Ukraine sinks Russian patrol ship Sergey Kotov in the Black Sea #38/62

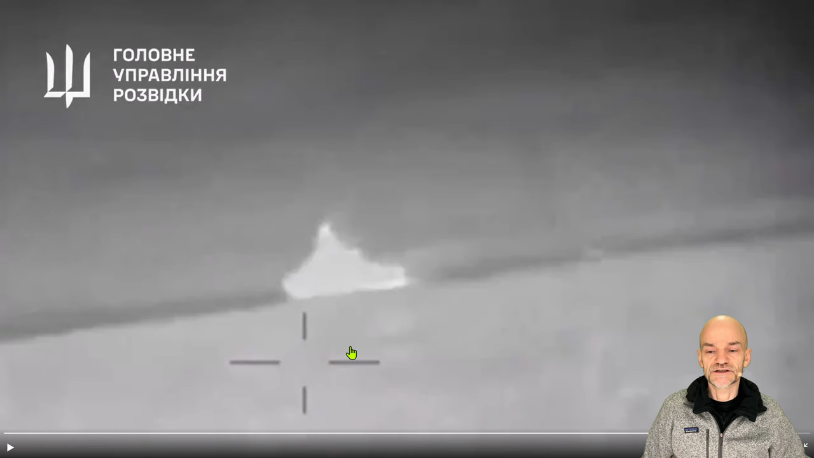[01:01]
there will be so much dust around the ship that the ship can't see anything and the rest of the drones will have an easy time hitting the ship again because the gunners on the ship simply can't see the drones coming in. The difficult part is really to get the first drone to hit the ship. After that, if you have any drones left, the ship will go down because all of them will hit the ship.
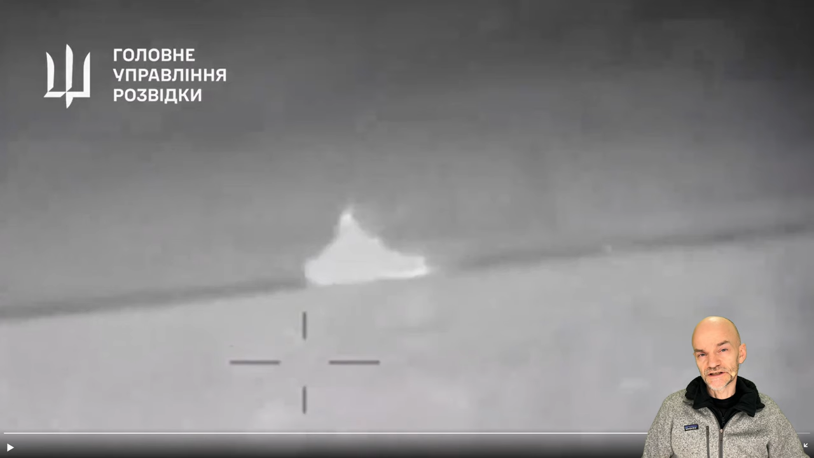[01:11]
Okay, but let's roll the video and see what we got. It's only a few seconds, so it will be quick. Here we go. The first hit and wait.
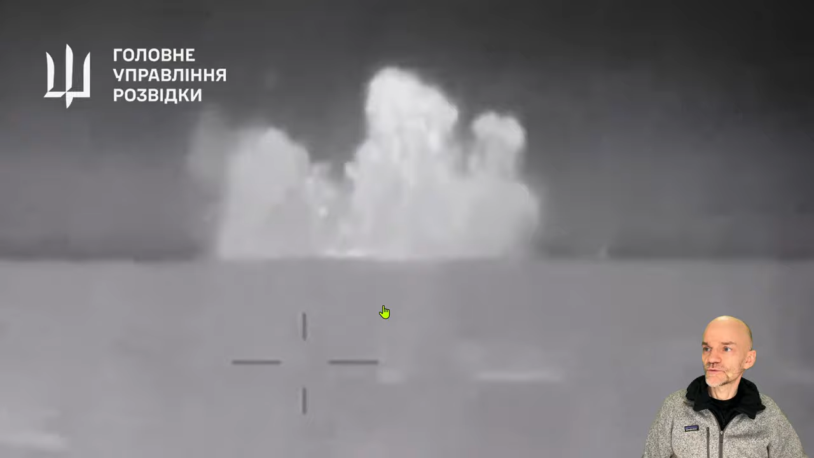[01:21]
It's filmed again here and then a second hit. So twice it's hit and this drone is now also approaching the ship and of course it will hit it again. Let's go back to the beginning of this video.
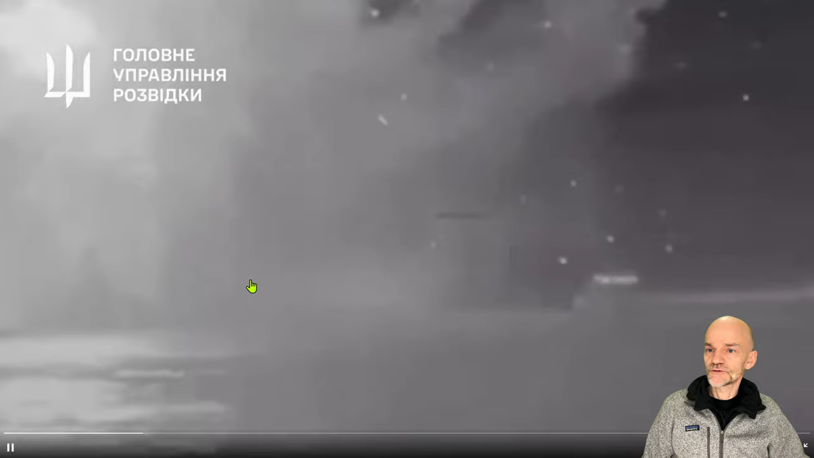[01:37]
Here we have another explosion. They are cutting this from multiple angles and they don't follow the timeline here.
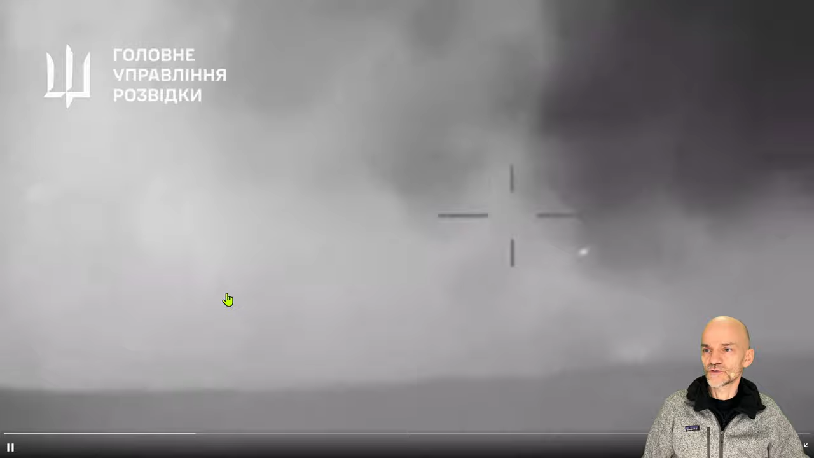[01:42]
So, but there are more information that we can in fear from these videos here. I don't think we can see so much, but they will. Yeah.
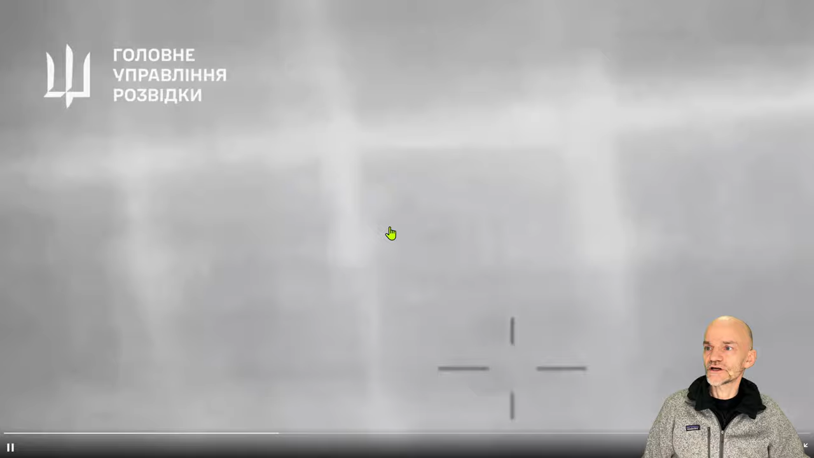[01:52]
Okay. This one is definitely a hit. This could be a drone exploding in the water that didn't hit the ship.
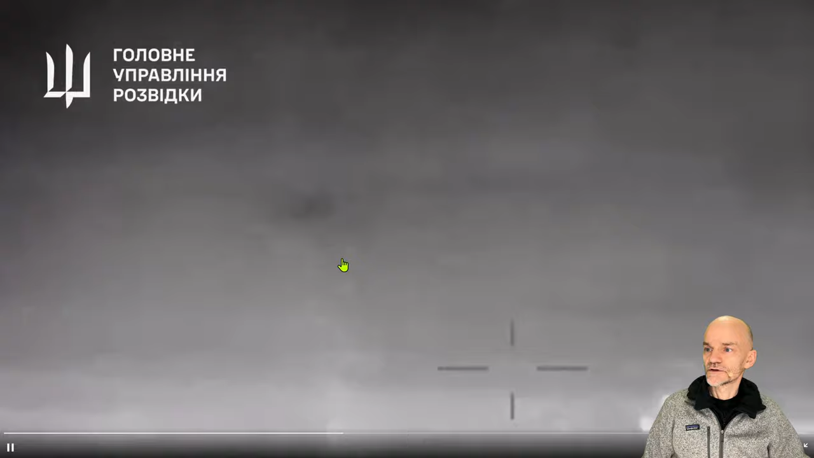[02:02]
Here another one is sailing towards the ship. Soon we'll have a showing a big hole in the ship.
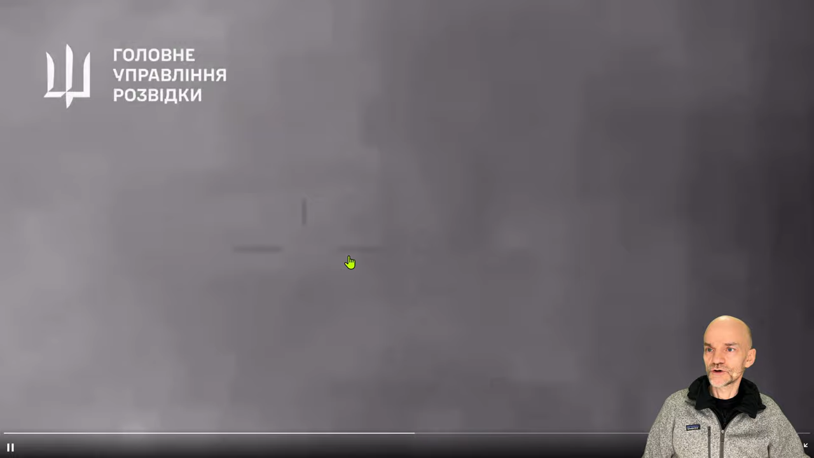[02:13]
Maybe it's coming here. That's what I'm looking for. I think we will see it soon.
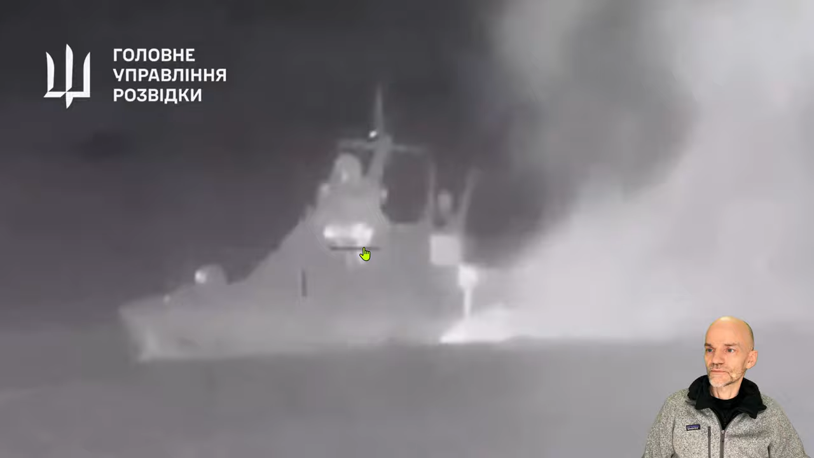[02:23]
Here you can see it has been hit. It's smoking from the water line.
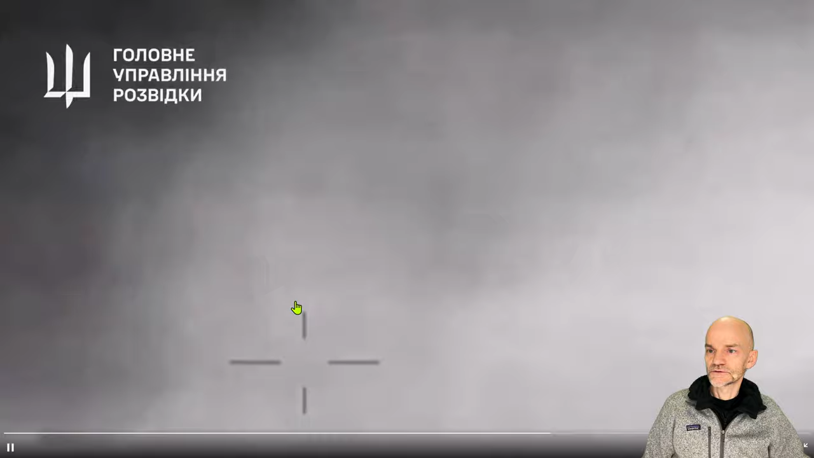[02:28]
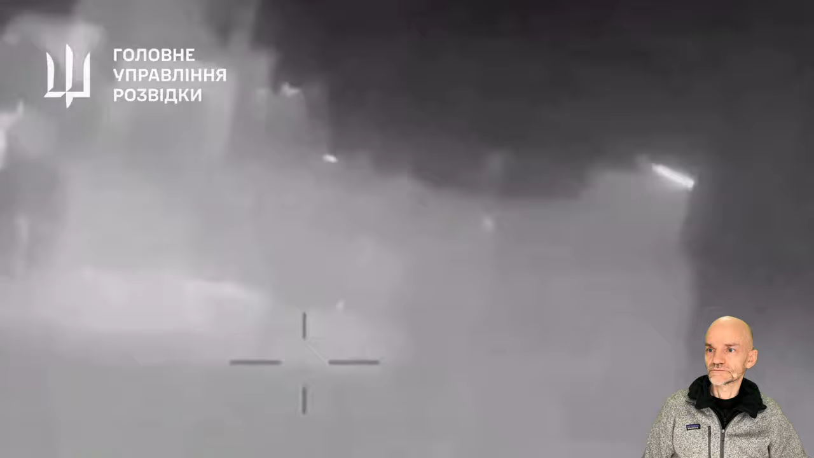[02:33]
Here it has been hit. There's a hole in the ship right there. Here you can see it a little better.
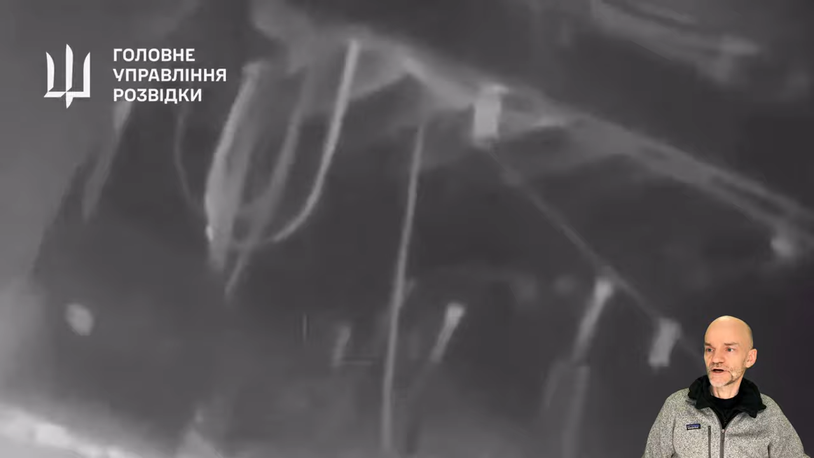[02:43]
A big hole in the ship and now the second drone goes in there. So that's really what I got for this video.
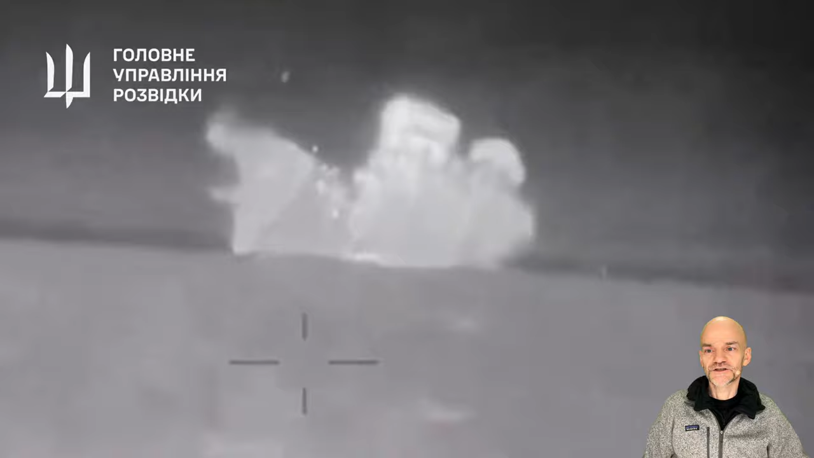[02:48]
I am nearly 100% sure this
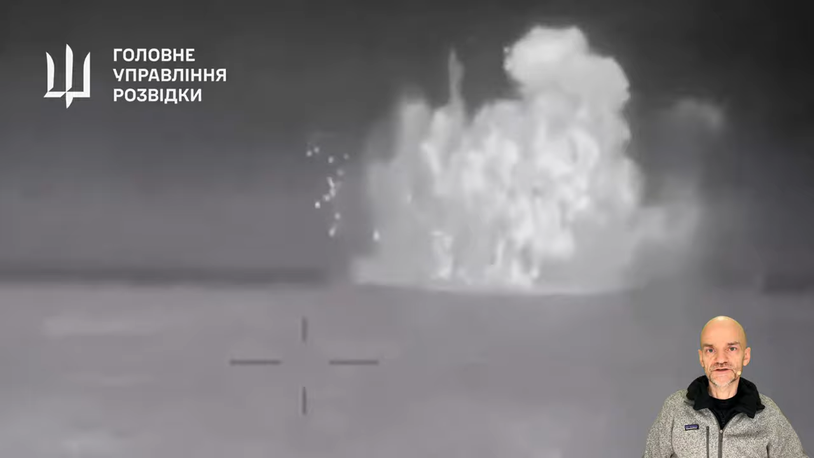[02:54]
ship would have sunk shortly after being hit by three of these boats and the crew would probably not have even time to go in the saving boats to save themselves.